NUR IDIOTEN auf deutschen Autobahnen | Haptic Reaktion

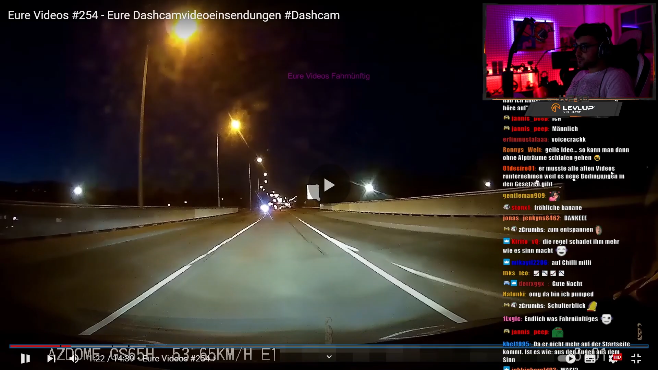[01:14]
fährt und reinzieht dumm guck der sieht es dass er kommt und zieht rein zweieinhalb monate alten golf und der war 32.000 euro wert und gleich
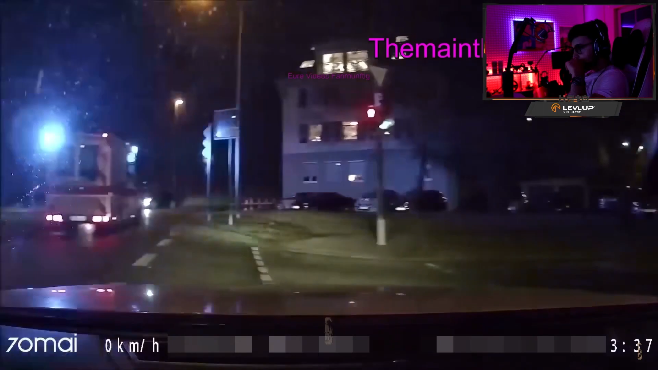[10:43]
Die sehen ja auf dem Foto, dass du Platz machst für einen Krankenwagen. Vorsichtshalber aber das Kennzeichen vom Krankenwagen aufschreiben. Falls du ein Ticket kriegst, dass du da nochmal sagen kannst, ey, hallo, ich hab da aber.
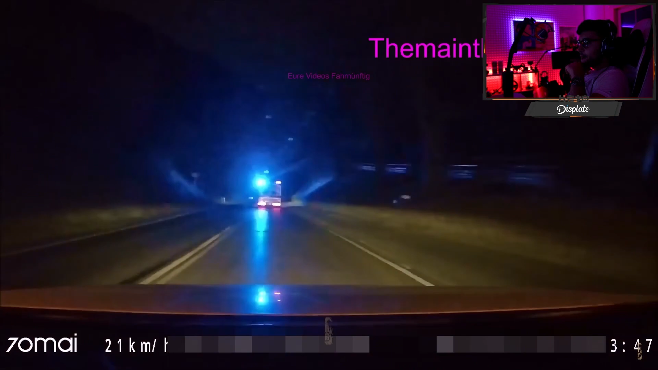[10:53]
Unsere Kamera ist jetzt auf dieser kleinen, übersichtlichen Kreuzung direkt wieder durchgezogen und hinter dem Krankenwagen hinterher gefahren. Ich weiß nicht, also auf so einer riesengroßen Kreuzung, da würde ich das nicht machen.